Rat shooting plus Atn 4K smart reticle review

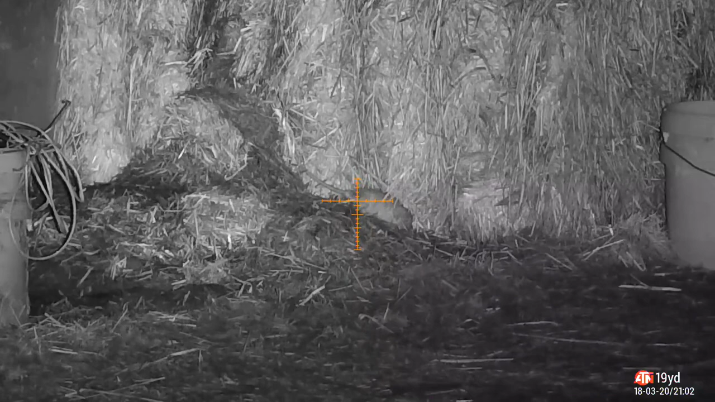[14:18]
saw this guy took him out. Luckily I've got two rat permissions within half a mile of each other so he's going backs and forwards in between them.
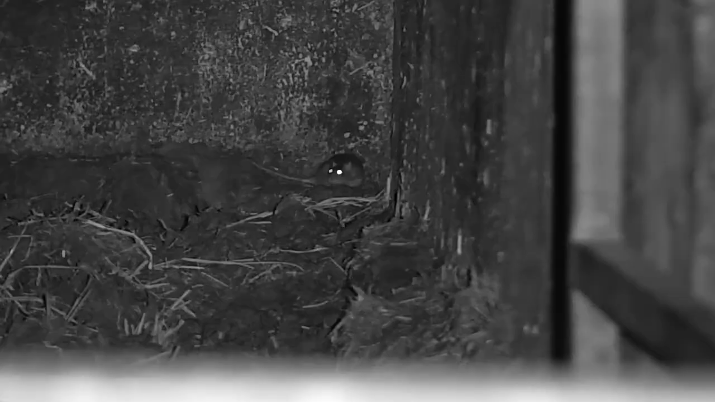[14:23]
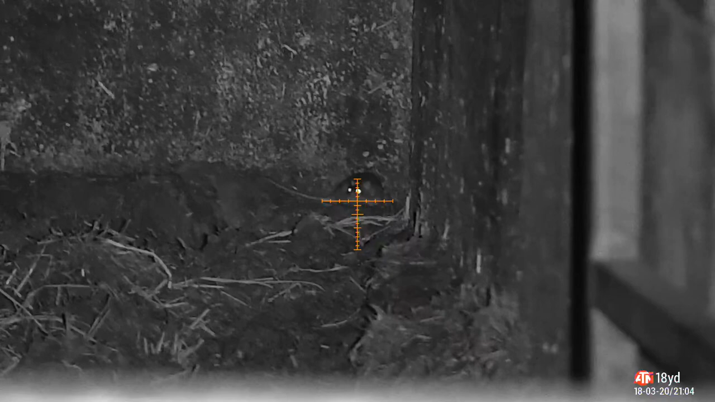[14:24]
This one was in the back of the cow shed again straight down spotted him with the thermal watched him for a while nice shot right in the eye
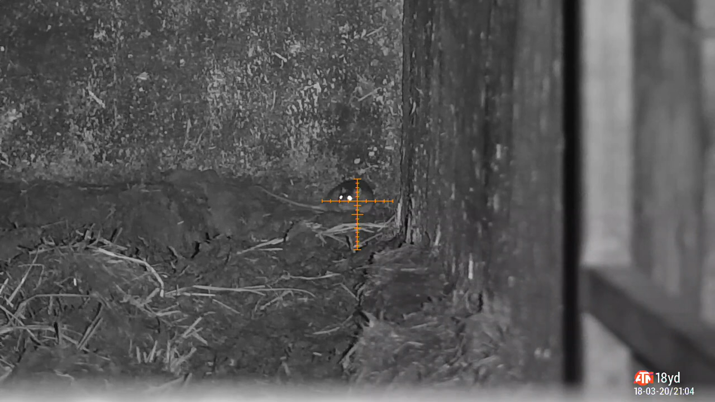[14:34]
and straight down.
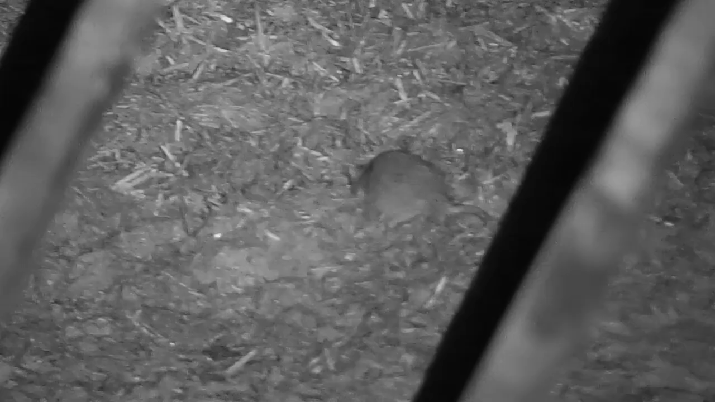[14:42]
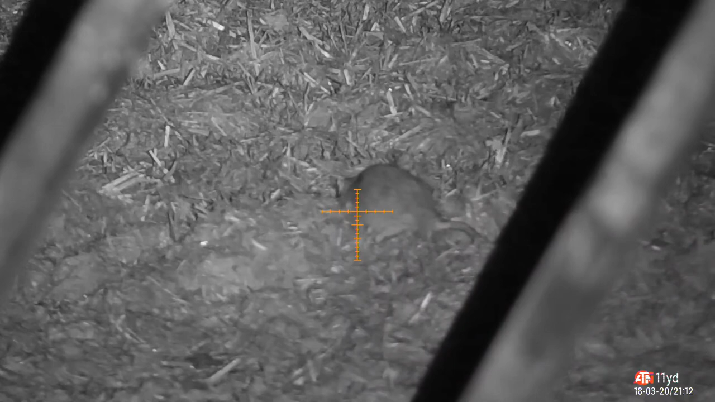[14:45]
Very confident in my kit with this one took it with the heart and lung straight through
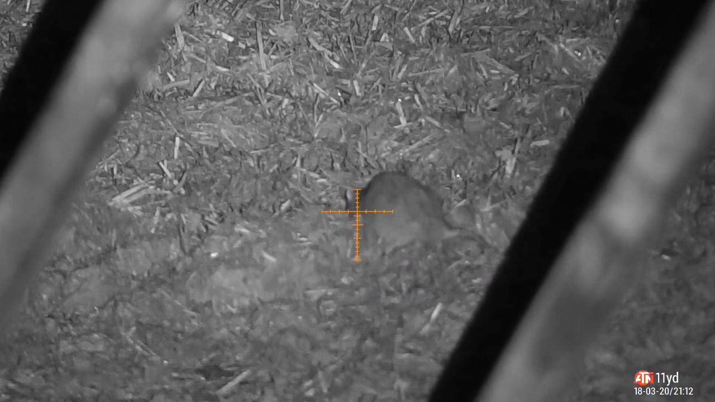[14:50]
there are cows in this shed as you'll see but
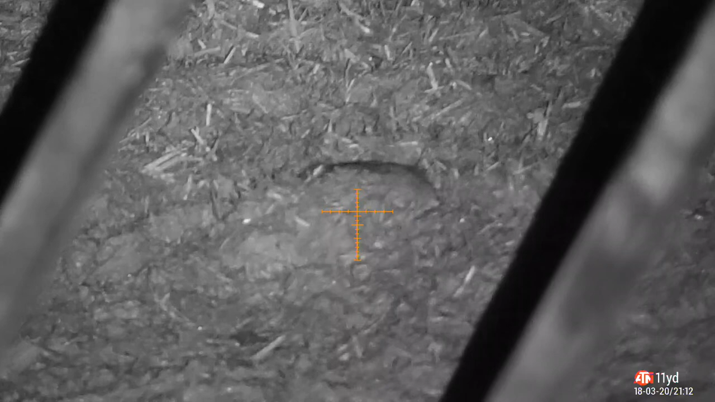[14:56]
again confident with my kit confident where the cows were
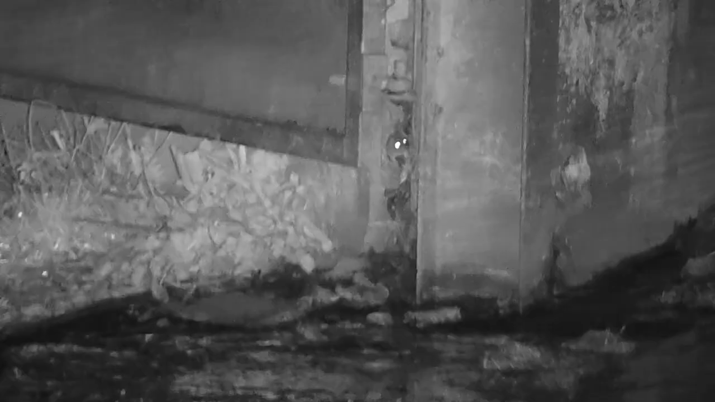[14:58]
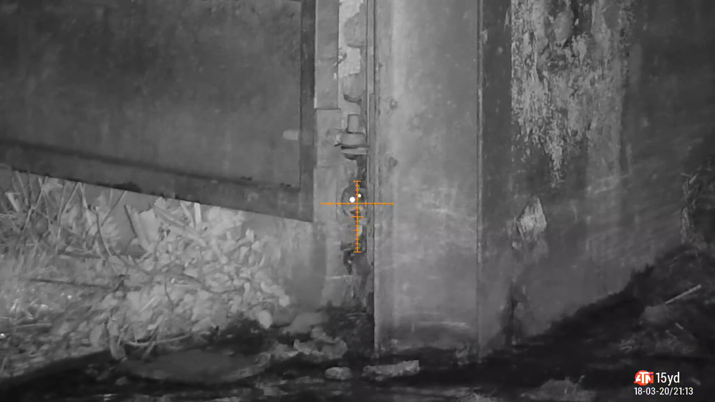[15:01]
just poking his head out and there you go. Watch him flop out now.
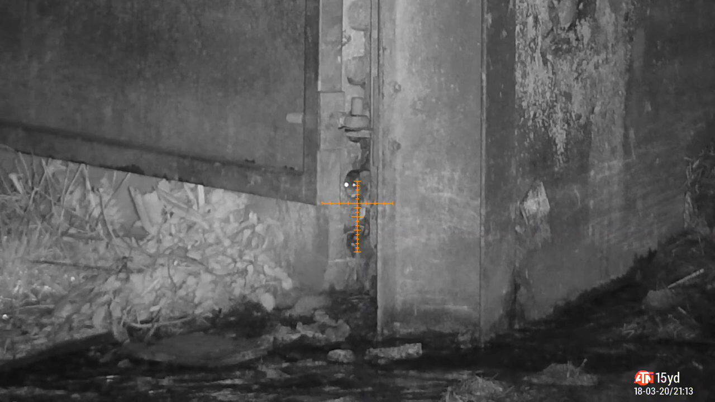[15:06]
Very accurate as my setup is now.
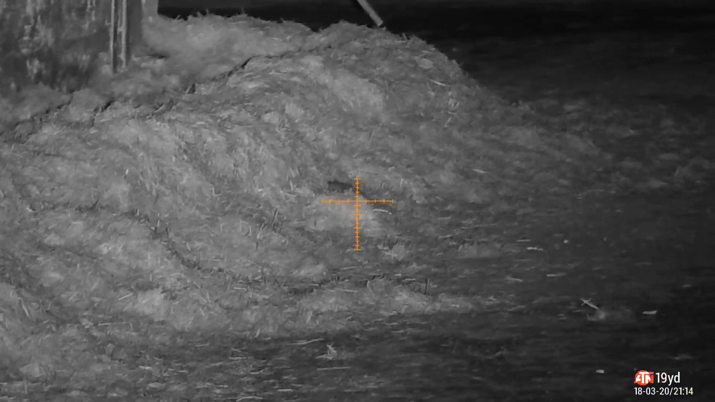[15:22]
This next shot it came out to investigate the one I shot earlier but listen to what sound it makes it sounds like it says ouch.
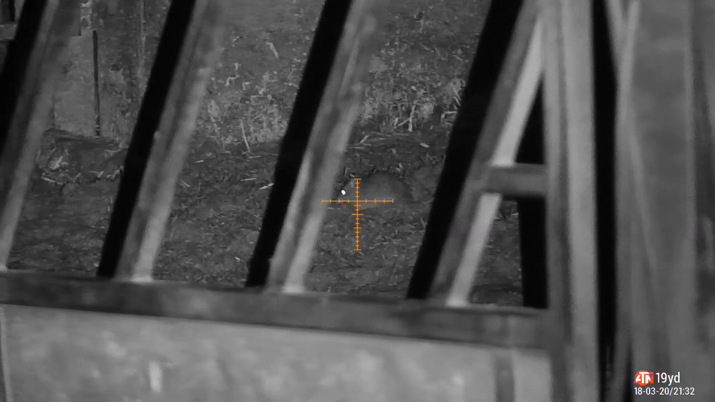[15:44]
Take the shot.
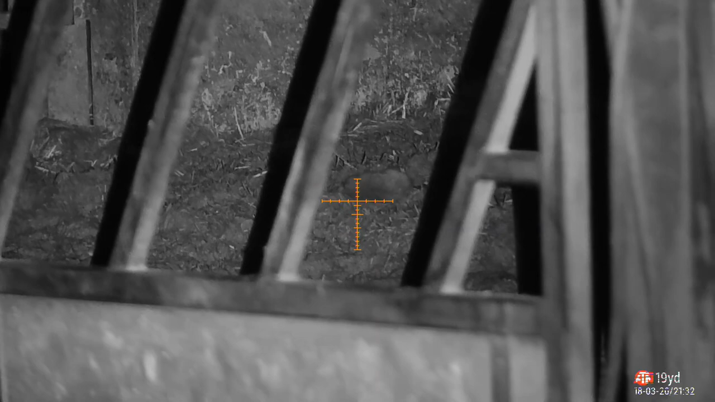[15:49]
And as you'll see it doesn't spook the cow at all.